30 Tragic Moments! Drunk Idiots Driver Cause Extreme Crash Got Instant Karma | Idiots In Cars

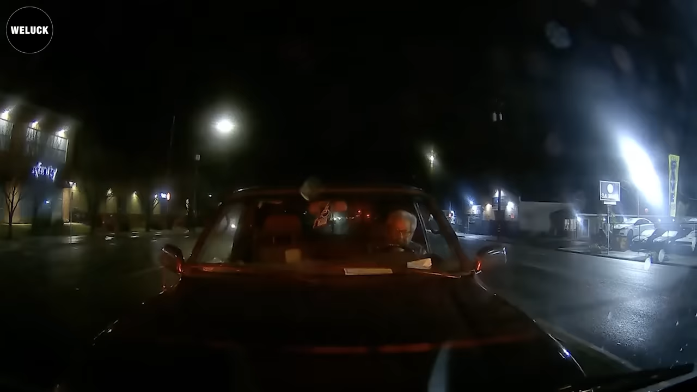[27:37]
Ah, looked like he didn't even realize he was rolling forward. Stay alert, man.